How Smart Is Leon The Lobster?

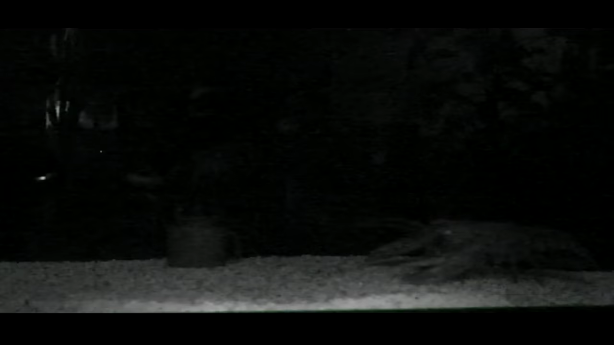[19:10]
One time he came out and just sat and stared at it for over 5 minutes straight.